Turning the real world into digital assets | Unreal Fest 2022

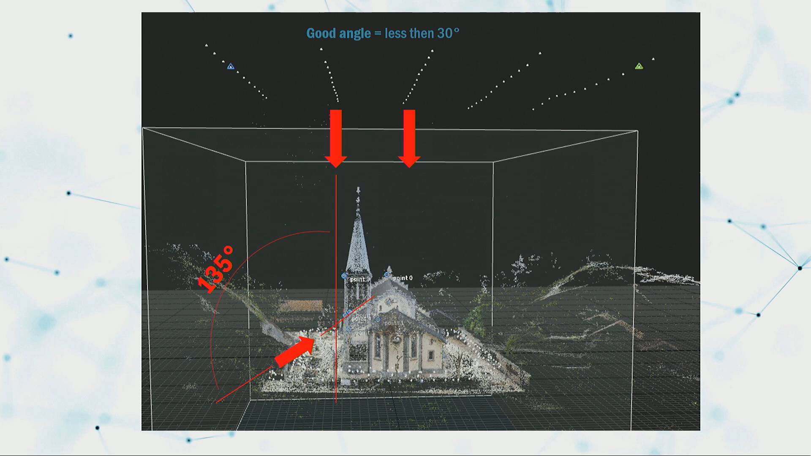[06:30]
For example, this picture, you can see it pretty well. If you're capturing by the drone, and then from the ground, actually. So the drone imagery goes down, and the ground images are going upwards. And the angle you will have there, it's over 100 degrees, so it's almost impossible to align.
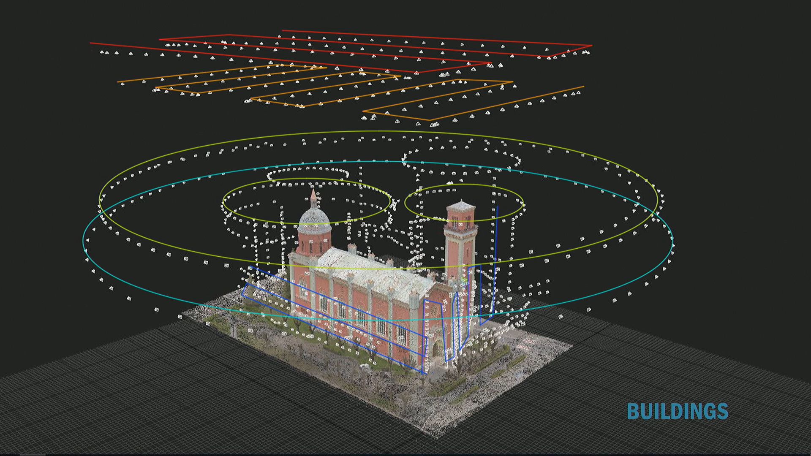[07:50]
So actually, what I'm showing here, it's not the way how you have to do it or how it's correct, because the best way to capture something is always to maintain the same distance from the camera to the object. Here you can see different distances. Why it's so? It's just showing, like, if you want to capture something with less resolution, you can fly these big grids, which are up there with the red and orange,
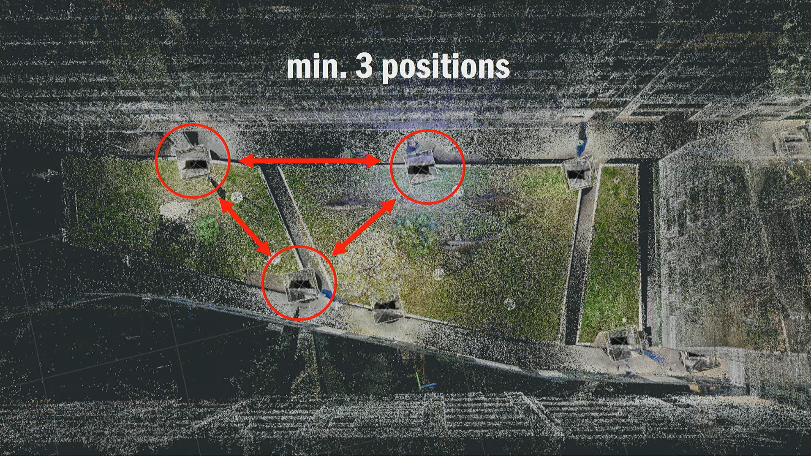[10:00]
You are using the images to align. So you also have to take care about it that you don't have only one position of the scanner, because then you can't really align it with the images. So you need multiple scanners, and as well with the images, what I mentioned, with the overlap and angles, this is as well
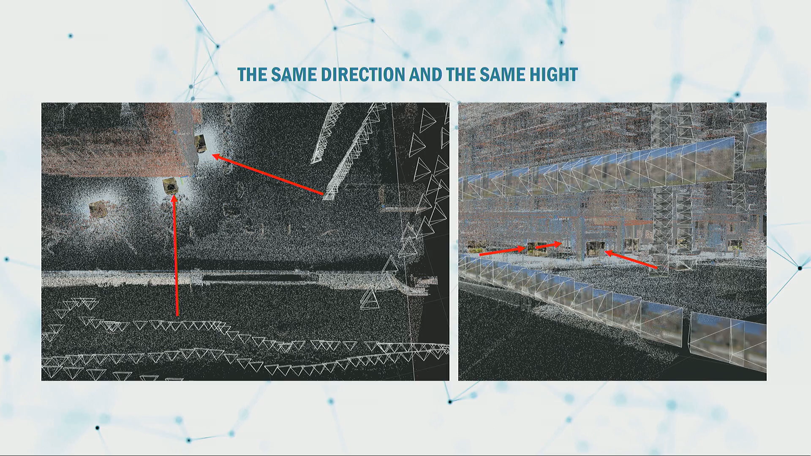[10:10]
applicable for the laser scans, where you have to have the good overlap with the images. In that moment, you can combine the both technologies and you can achieve best result.
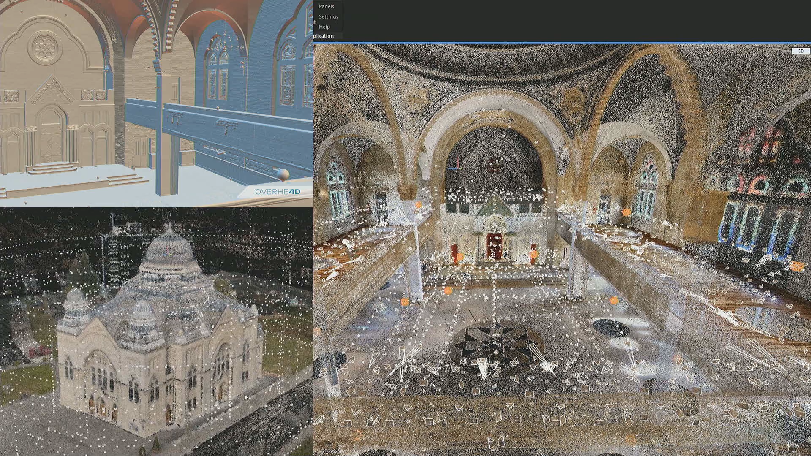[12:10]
The best way is if you have at least two or three entrances to the building, because then you can ensure that the interior is not bending or intersecting in the wrong way. On the left corner, you can see a like, nice detailed structure. In total, for this project, were used around 10,000 images and maybe 50 laser scanners to ensure like nice quality.
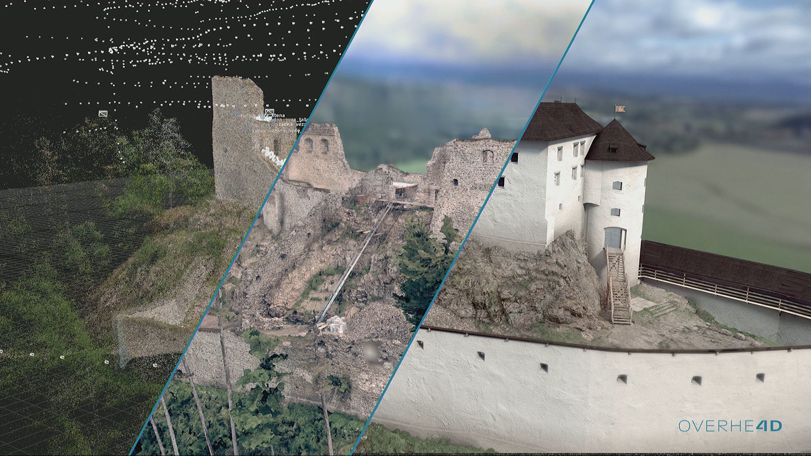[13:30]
So on the left side, you have the photogrammetry aligned in Reality Capture with a spare point cloud. So you see the points, how it's registered. The middle part is mesh visualized from the 3D scan. And the right part, there we will get now in the next slides, it's about reconstructing that kind of castle to the look from 17th century.
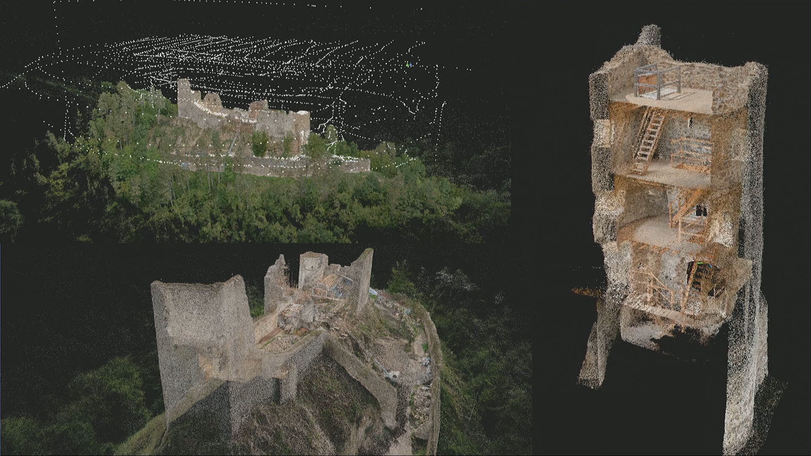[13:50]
for that case it was around 6,000 or 7,000 images of the exterior and interior and exterior of the castle. And then as I mentioned,
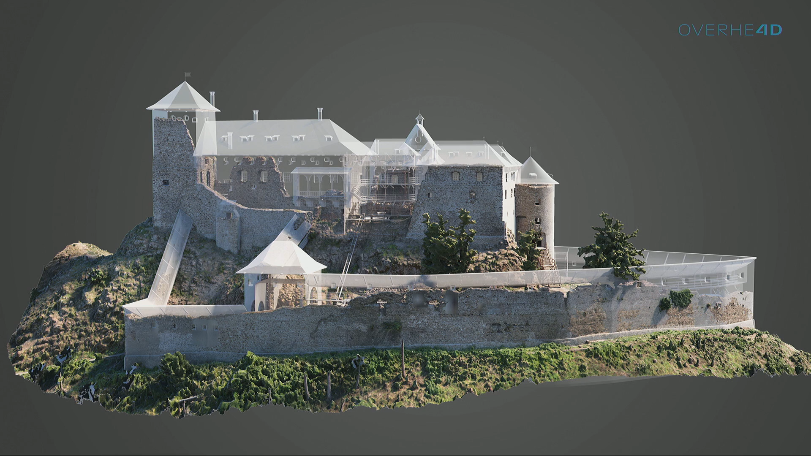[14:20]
develop the past look of the castle which was captured in by photogrammetry. And you can see here this nice overlay with the
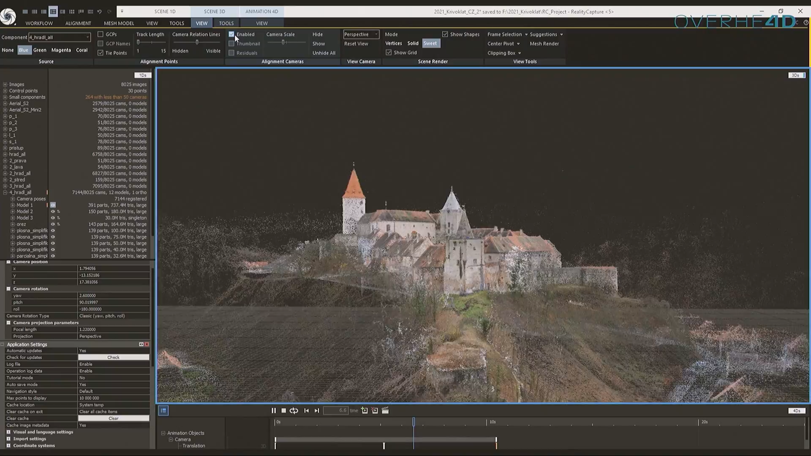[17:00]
So the area around castle was captured, and it was combined with the map data which are available.
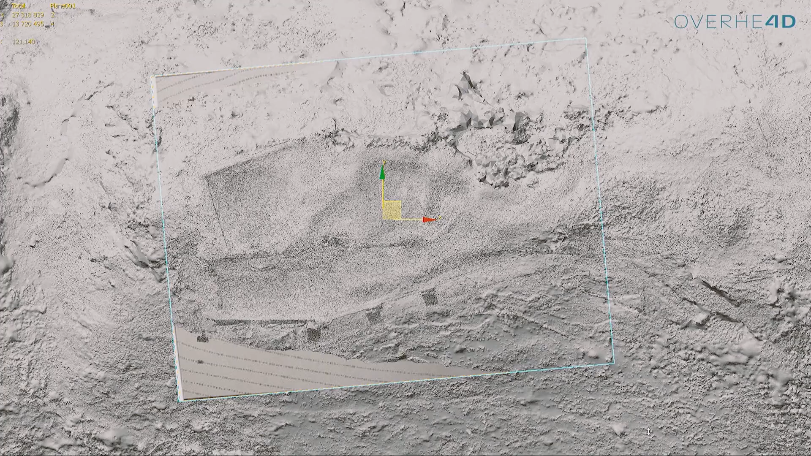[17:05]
So we extended the area, like, as you can see, this was just scanned.
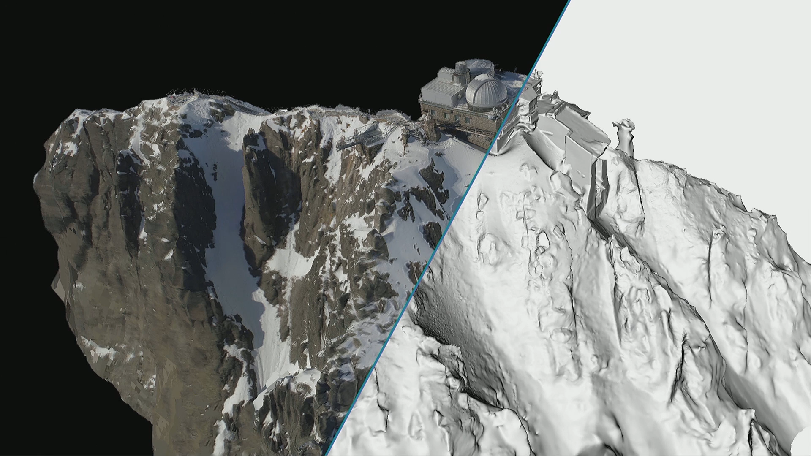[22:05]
So having going from the underground to the mountains,
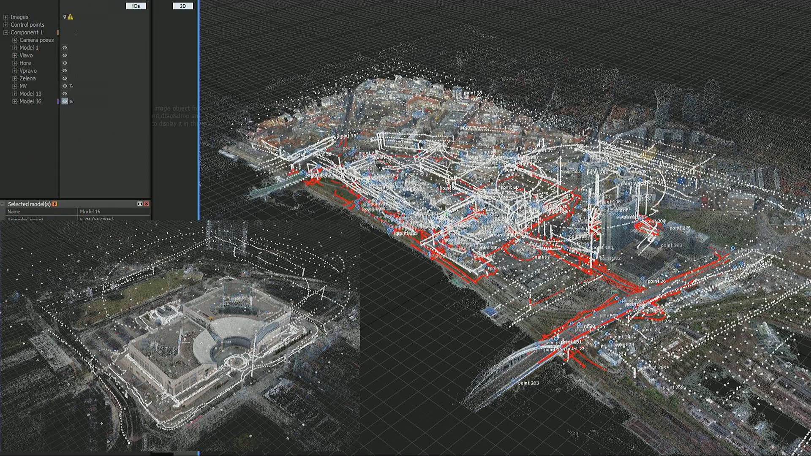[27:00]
But here you can see currently this image is showing around 60,000 images, but the entire scene was built up, or we have captured around 100,000 images to scan the area, long around 7 kilometers.
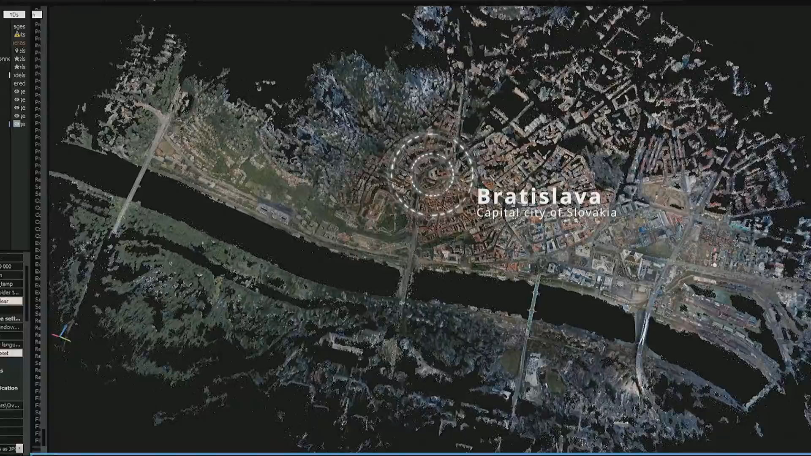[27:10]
I don't know how bright it was exactly, but like pretty huge.
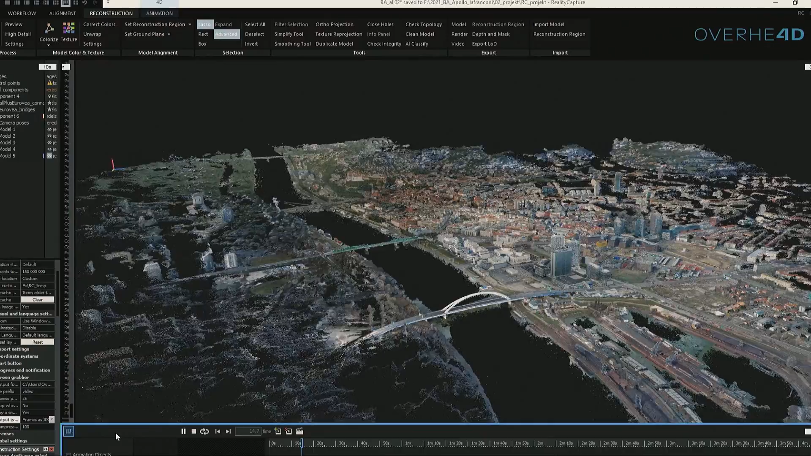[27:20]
so construction, road constructions and all of that.
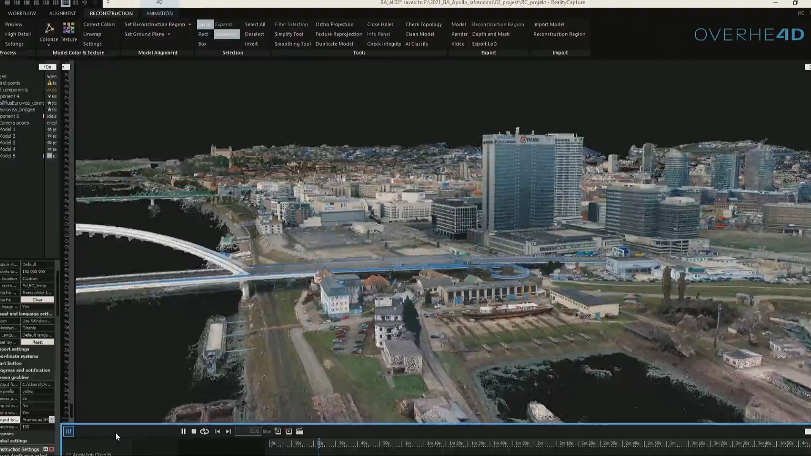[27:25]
So you can see a fly through, the white spots are the images placed from the drone.
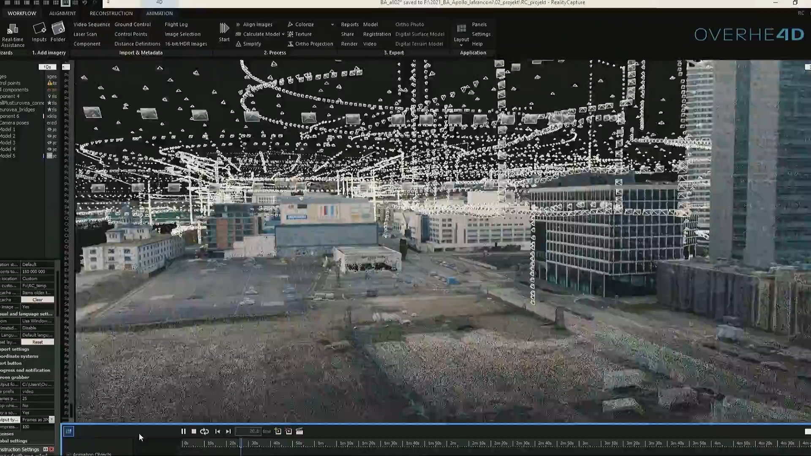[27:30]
For this video, we have disabled the images from the ground.
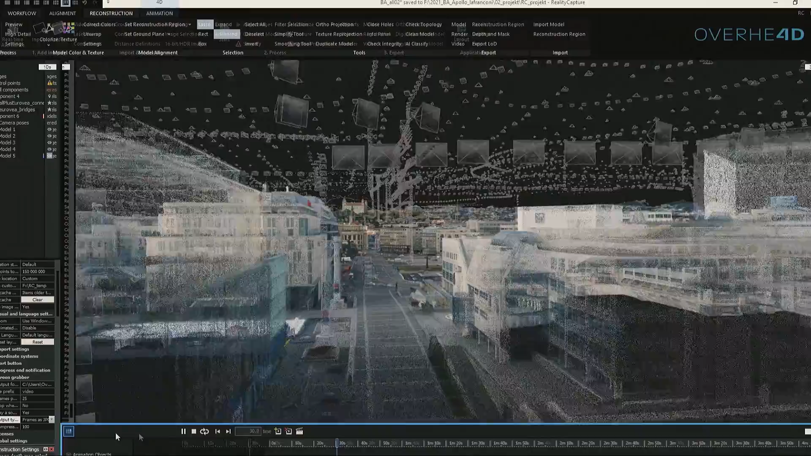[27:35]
So what you see is around 35,000 images from the drone footage,
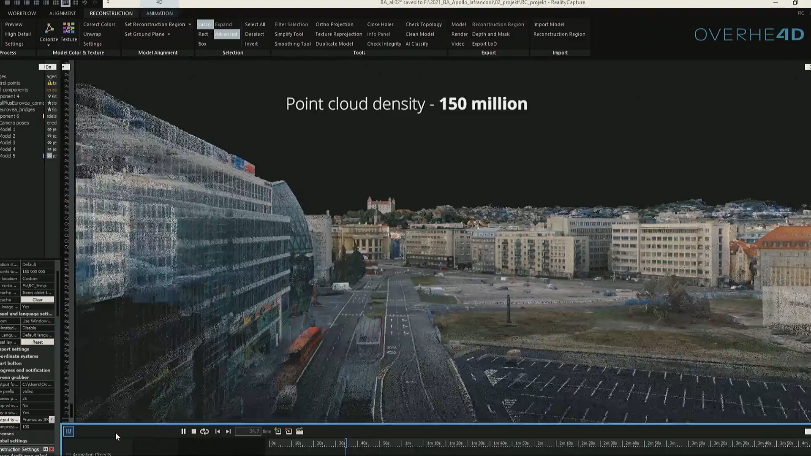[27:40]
and we have still around 65,000 images on the ground together with laser scanners.